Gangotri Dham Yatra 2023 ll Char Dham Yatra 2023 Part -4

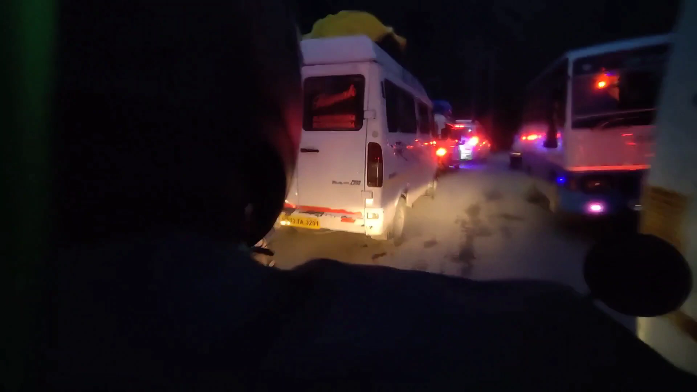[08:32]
কেননা ওইদিকে রাস্তা যে কোনো টাইমে মানে ধসে নেমে যেতে পারে আর কি, রিস্কি রাস্তা। তো এই ভিতর দিয়েই যেতে হবে পুরো রাস্তা।
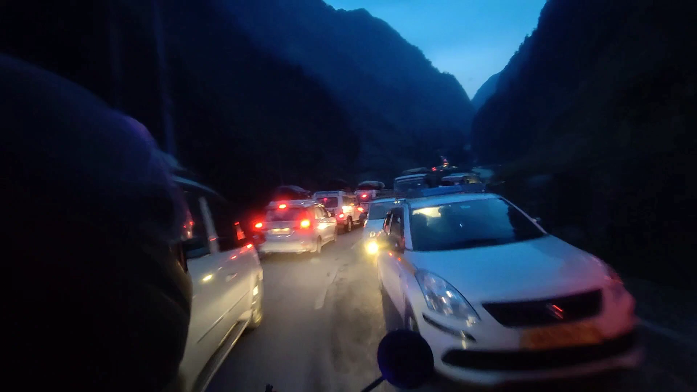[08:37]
প্রায় আমরা 4-5 কিলোমিটার জ্যামে ফেসেছিলাম আর এখনও জ্যামের শেষ হওয়ার কোনো গল্প নেই।